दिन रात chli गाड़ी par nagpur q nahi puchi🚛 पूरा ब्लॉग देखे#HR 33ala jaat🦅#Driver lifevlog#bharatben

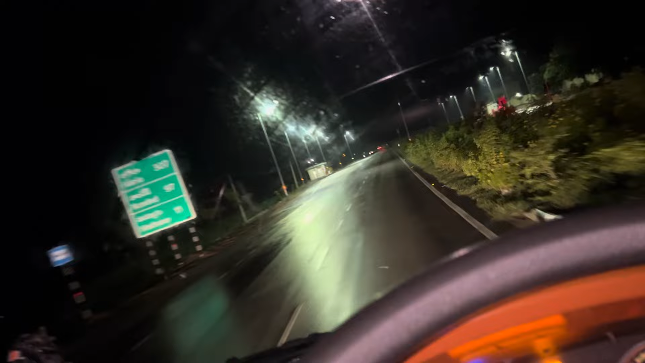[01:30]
कि शतानव कि लोट प्राकोल आठ बजी आप पूरे और बारीश चल्री अड़केड़की लोगे
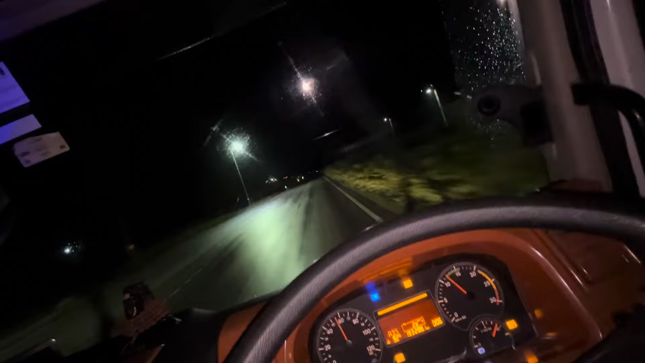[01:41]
लास ओ नादेड सतानव है मेहनपूरी योगी साईधा के दा बारेश चल्री वह बारीश में दीखते नहीं कि अधिमा रस्टर बड़र पार करकर करका यू कंड़ा कंड़ पोच रहे हैं तूल्टेक्स
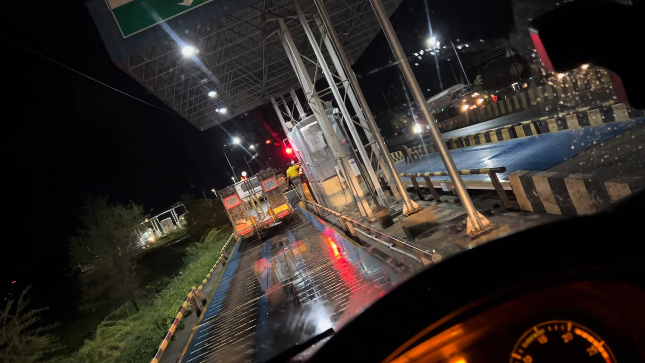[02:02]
ते मतलब कंड़ा ले तूल्टेक्स के कंड़े यही है अधिमा टेस लेड़ रहे हैं लेवा तीस किलो मेटर ना रेड़ रहे गया ज़्यार राजुस्तानी का होटल दई परोटी लाटी खा गये और फेर चाल दाएं बड़ो परोपर अख्ये गाड़ी
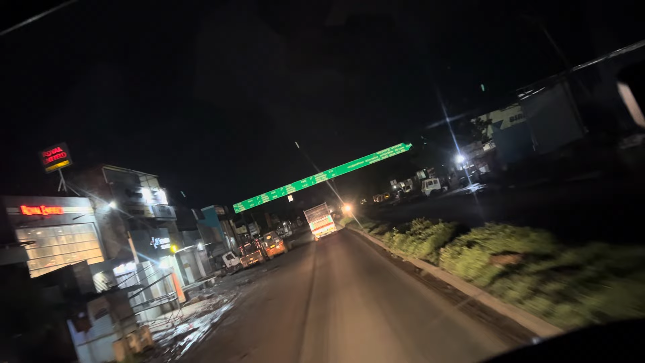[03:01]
रीव टेम हो गया बाई नादेड पोजलिया नागपुर पड़ा अब शुर्टी
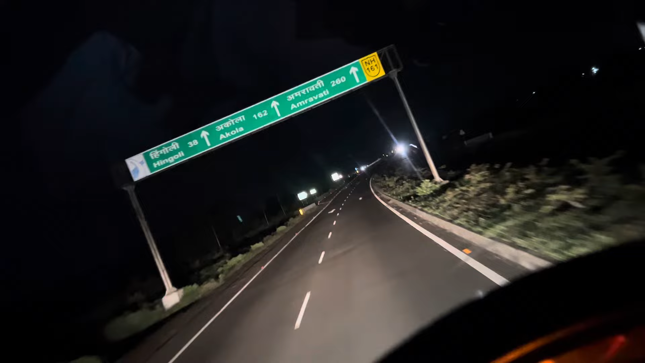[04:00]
अमरावती 260 अकॉला 162 अर्थी सी उगयाने के था वाई तीन के खरीब टेम हो गया वाई इंदोर 380 अकॉला 74 तर्फ युमाल लेगाओं के अद्लिहरदा दिख्याने वाई पाकी तीन 300 मेटर्स कीप राइब टे स्टे उन वाश्यन वाई बाई बास
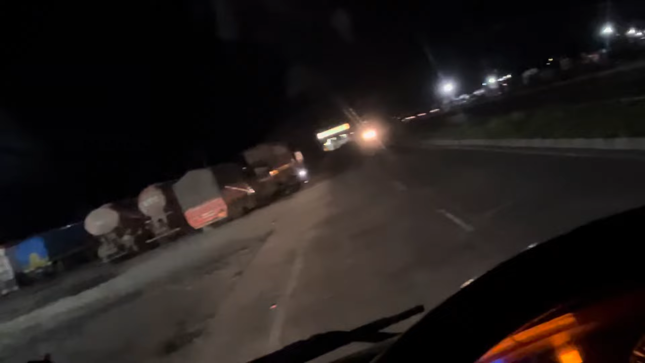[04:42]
जाटे लगाओं के अद्लिवाओं चाय चुलिए नास तनुस्ता तुछ करके चलाएं वाई बूख बूला गरी है अपर सुष्ती गारी है
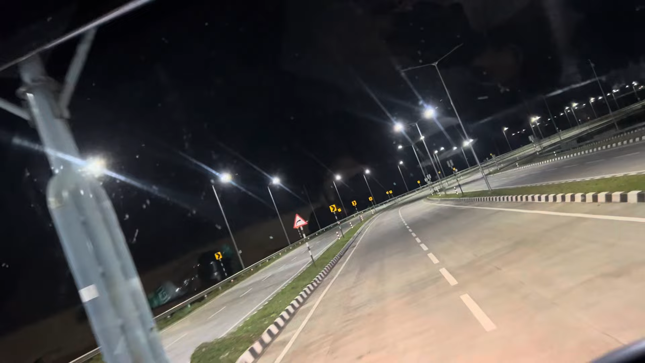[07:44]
चटरपतीशित नागइड़ साई अग्फध्ध चलना बने नागपुर 260 किलोमेटर हम रावती 142 वर्णो जावर रिंकी एलेग रहावाई बखी च्यारदव प्रकाटेम हो लिया भाई खचागच आईवे 260 किलोमेटर
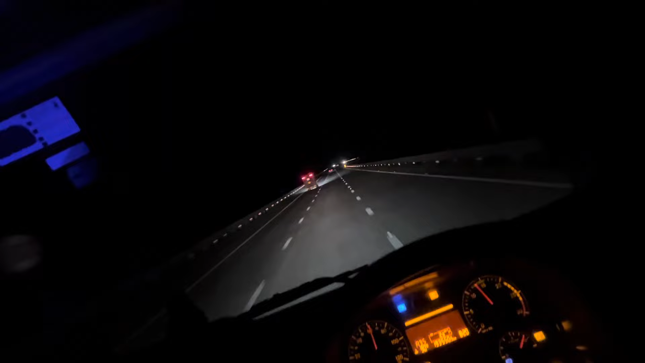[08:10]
नागपुर्द लगातार कंटीनियों चलना बने नागपुर्द सागर सागर होका चलना बने पांच के गरीब टेम हो लिया है नागपुर्द अबना 200